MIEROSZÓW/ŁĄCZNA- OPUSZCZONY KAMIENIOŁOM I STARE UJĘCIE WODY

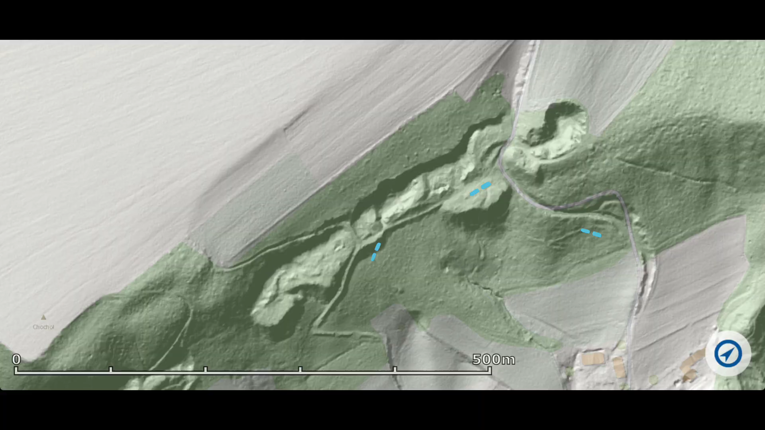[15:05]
Tam z dołu wjeżdżały puste. Zostały załadowane. Po czym sobie koniki powolutku tutaj zjeżdżały.
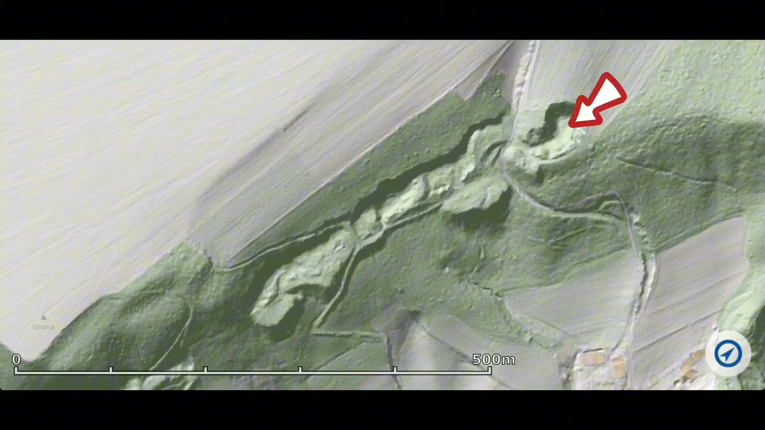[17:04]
To jest wejście do tego kamieniołomu.